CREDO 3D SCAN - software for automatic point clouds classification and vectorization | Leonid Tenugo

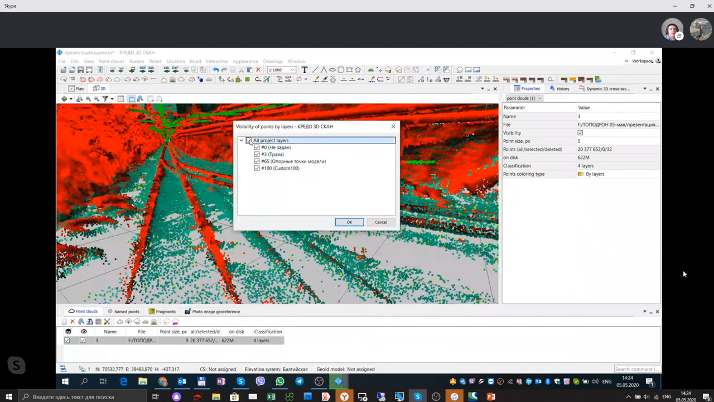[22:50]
что автоматически мы выделили и оставили для того, чтобы в дальнейшем поэтому считать объемы. And after classification, we see points. We can see points which can be used for further volume calculation as well. Да, программа динамично развивается в направлении оптимизации процессов.
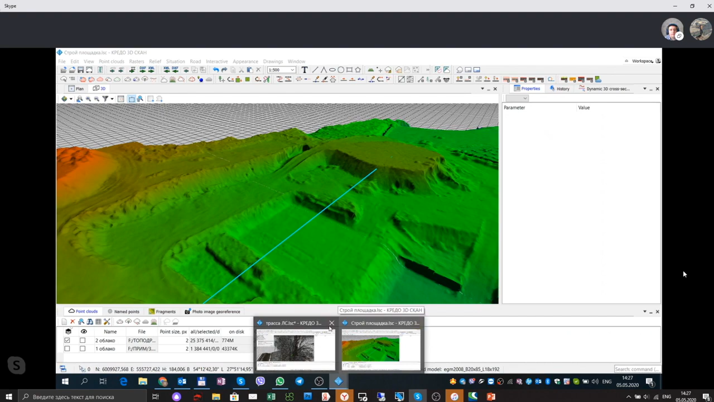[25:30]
Ну, то, что программа распознала у нас. And now let's look at point cloud, which was automatically recognized.
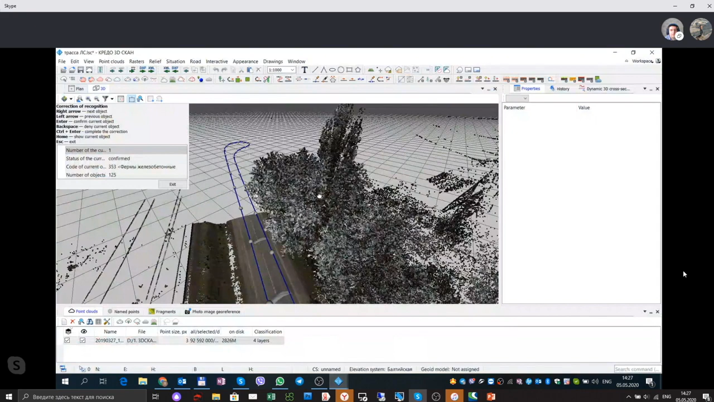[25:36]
Ну, вот деревья даже распознала в And автоматическом режиме.
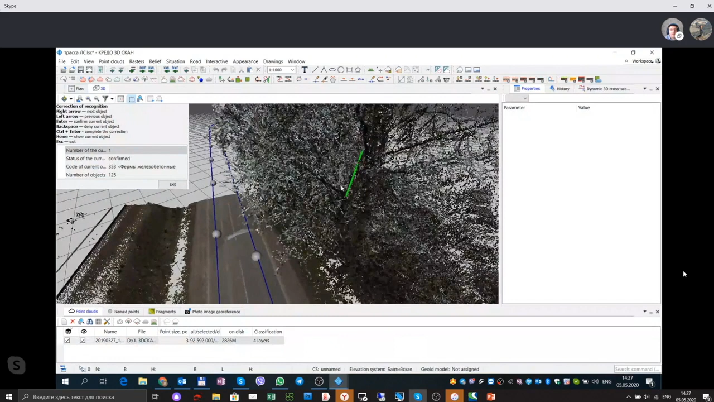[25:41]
it recognized trees as a Сейчас point. она их запишет. And now it will be recorded to the software.
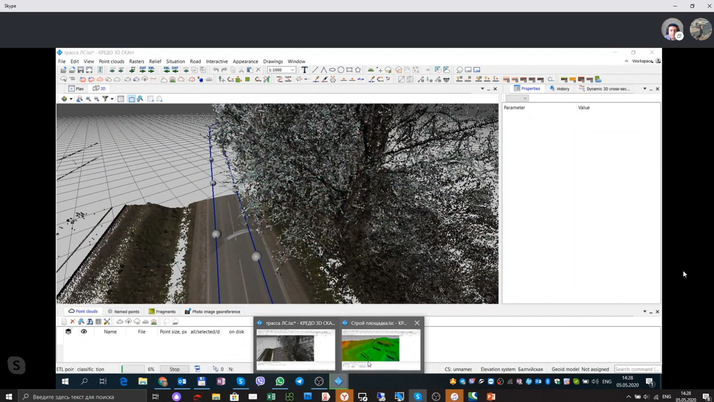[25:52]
Ну, пока работает с мобильным сканером, я сейчас параллельно тогда еще дополнительно покажу в работу с облаком точек на другом примере.
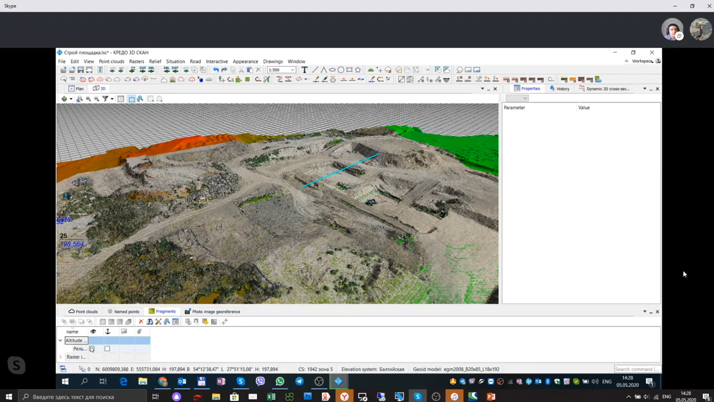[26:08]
we will show some more examples.
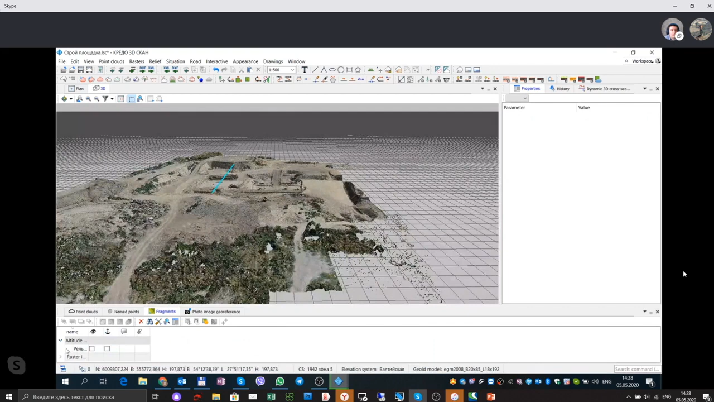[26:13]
Значит, облако точек, программа для визуализации, можно по градиенту And еще it's вот определять possible to уклоны. classify point clouds by color, by gradient.
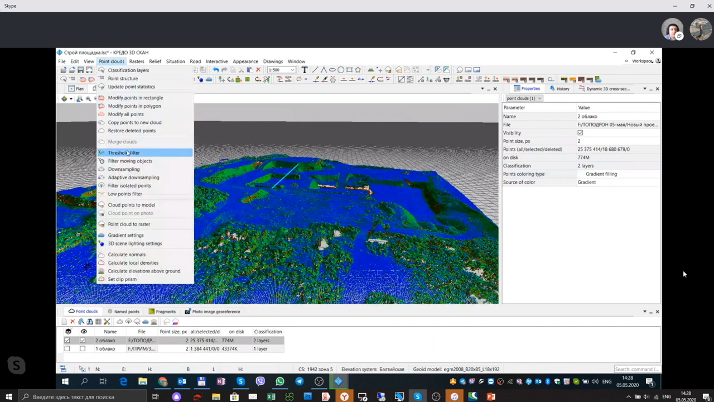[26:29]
Есть функция, ну, автоматического фильтра. And there is a special function for to apply automatic filters. Да, ну давайте сейчас мы применим по выделению элементов. And it is possible to recognize terrain. It is possible to remove from terrain unusual objects, which is not looks like a terrain.
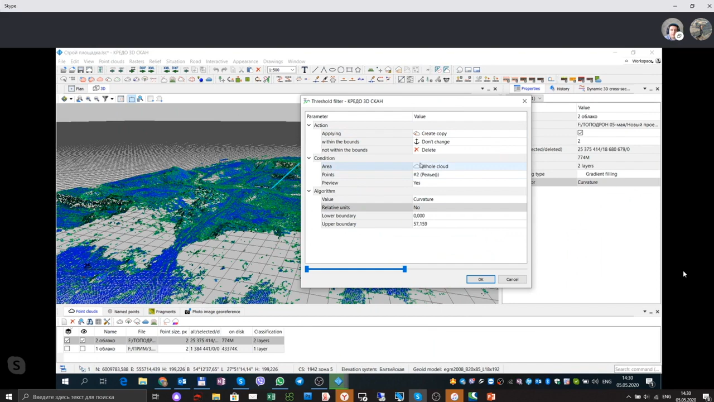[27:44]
software remove terrain with a high slope, for example, which looks like trees or bushes. Да, но не только, можно по разным критериям эту вот Yeah, оценку as I already делать. said, there are a lot of criterias to classifying terrain. Ну, вот сейчас я делаю копию блокоточек того, что я выделил. And now we are copy point clouds to a new layer.
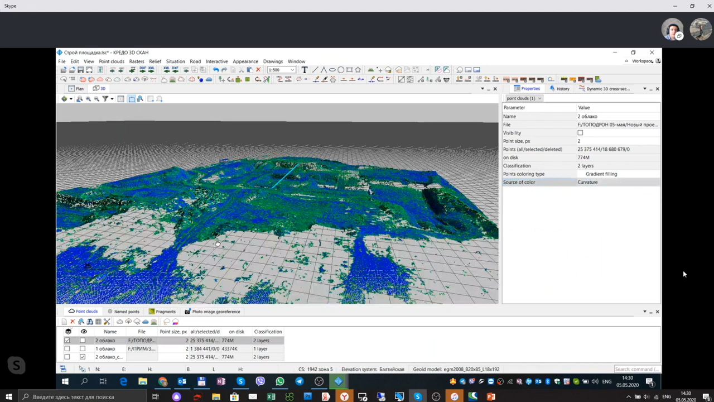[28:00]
И вот я вот то, что вот, к примеру, это вот полуавтоматический режим работы с программой And при... now we automatically create a new one layer of point clouds, and we remove trees,
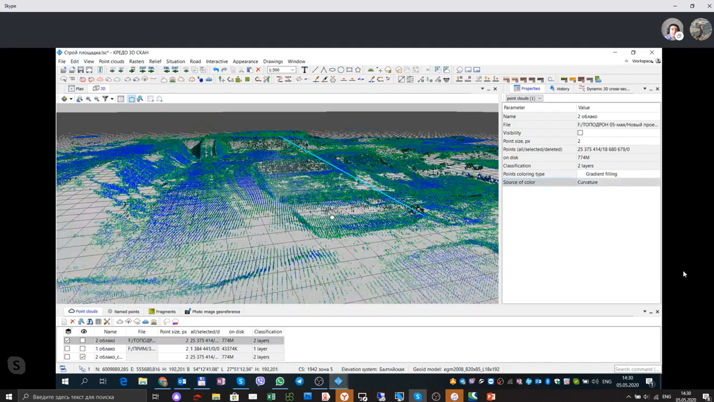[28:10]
bushes, and some as soon as it is a construction site, some vehicles and so on. Да, ну, есть возможность расчета нормалей, локализации объектов, то есть плотность облака точек And it is делать possible расчет. to calculate number of densification. Number of points per how detailed it is. It is possible to understand how detailed is possible is point cloud, or it is possible to calculate normals.